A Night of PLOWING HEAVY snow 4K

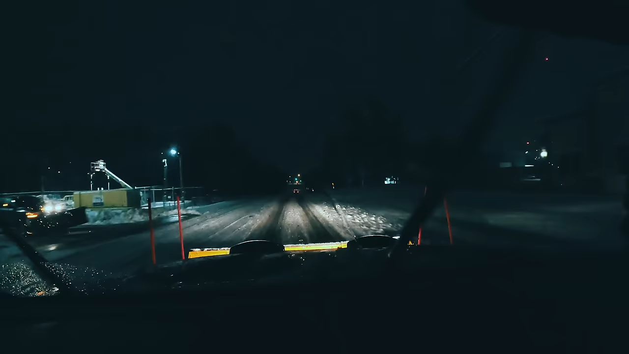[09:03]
Just cement, salt, snow. Worst kind of plow. This is the kind of snow that breaks stuff.